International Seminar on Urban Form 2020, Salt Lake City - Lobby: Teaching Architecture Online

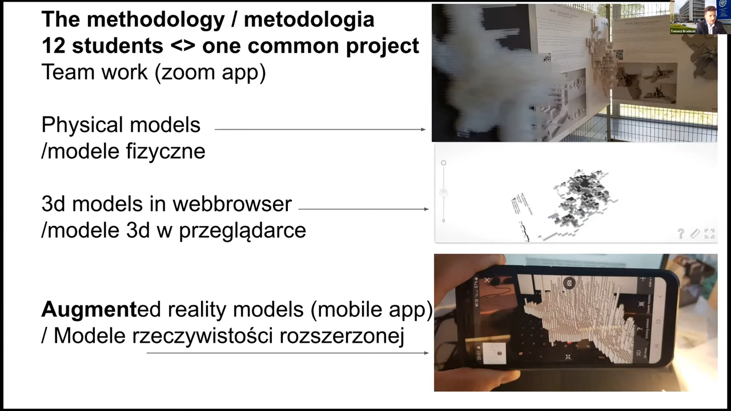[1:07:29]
And that's why we decided to go and use the augmented reality models with a special application. Making physical models of the cities is probably pretty obvious.